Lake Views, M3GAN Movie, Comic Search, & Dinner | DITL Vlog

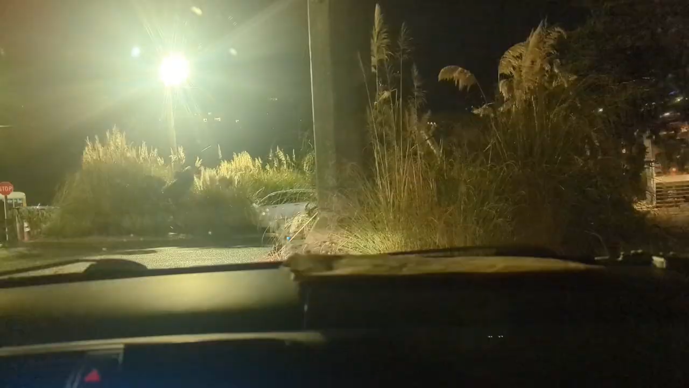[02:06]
We're gonna call it a night and oh there's a school bus over there which is weird.